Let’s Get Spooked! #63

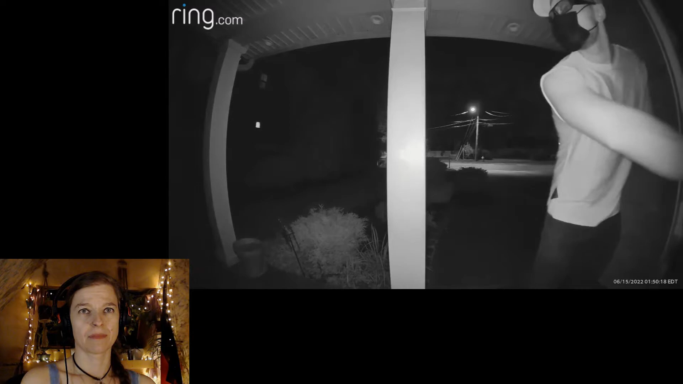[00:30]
The person was wearing a hat, face mask, and sunglasses, allowing none of his face to be seen. Ah, shit, and he covers the camera.
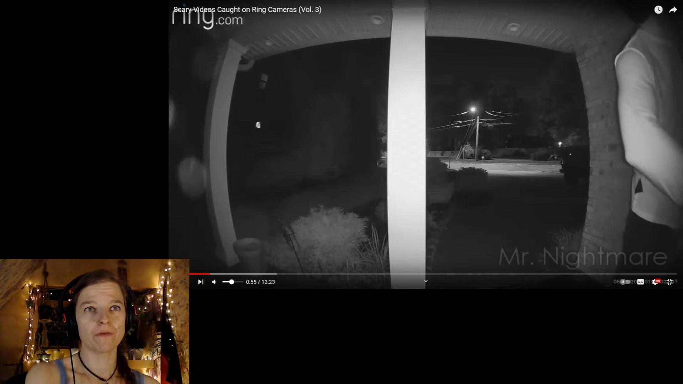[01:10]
Show for future culprits what they need to take that camera off. Camera after ringing the bell. The viewer told me that this happened at 2 in the morning, and so when he heard his doorbell and ring notification go off, he instantly went to his phone to check who was at the door.
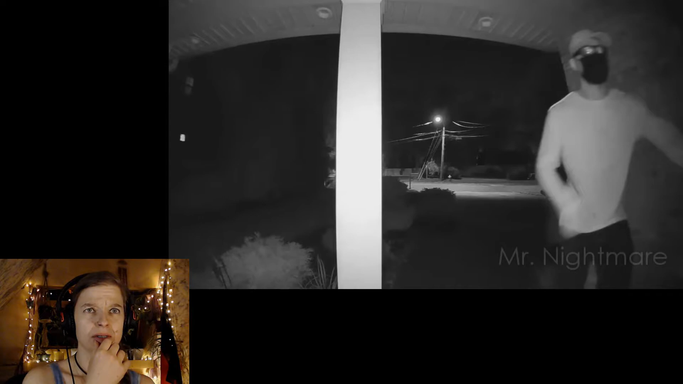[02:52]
Jeez, that's creepy. This following footage was also captured by a viewer's doorbell camera at their old house, which is still active while he tries to sell it.
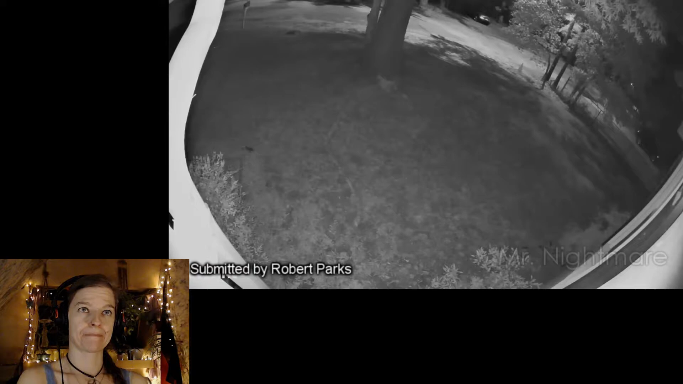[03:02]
One morning at around 4:30 a.m., his cameras detected a man running from across the street from his neighbor's home, across his front yard, and up to his front door. The man was naked, with one of his hands blocking his privates. Why? I mean, not why was he blocking his privates, but why was he running around? The footage was caught naked. From two angles. Was he robbed? He was arrested a short while later by local police. Or... And was apparently high on crystal meth.
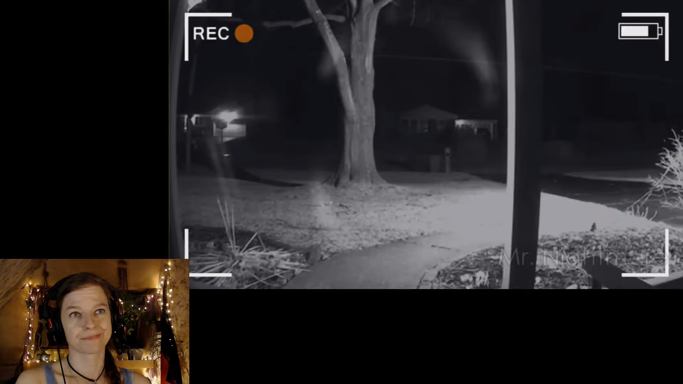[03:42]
The homeowner never had any sort of issues before this. In his words, he ran up my front yard, onto my front porch, and rang the doorbell. For the next minute or so, he was ringing the doorbell and knocking while pacing back and forth. He looked panicked, and his expression drifted from someone in pain to a look of pure crazy, and at one point, said he needs help. After that, he ran off back into the night. The guy was picked up by an officer around 5 a.m., not far from his house.
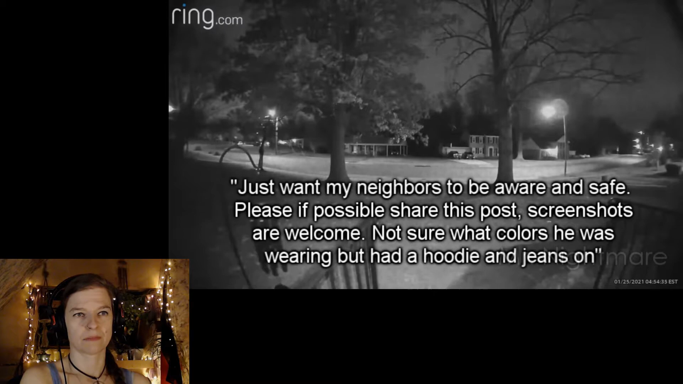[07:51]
Not sure what colors he was wearing, but had a hoodie and jeans on. The disturbing picture shows the man in the mask looking directly into the camera. This is exactly the type of image that you'd never want or expect to see come up on your doorbell camera footage. But it's also the kind of image that would make you sure as hell grateful that you had one. Neighbors of the woman also reported seeing the man walking around and approached their front doors.
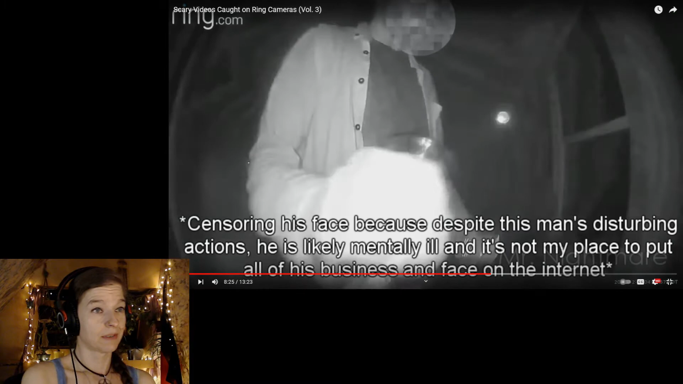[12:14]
Wait, what? Sorry. Censoring his face because despite this man's disturbing actions, he's likely mentally ill and it's not my place to put all of his business and face on the internet. Yeah, okay. So, wait, I missed the talk. And two counts of home invasion.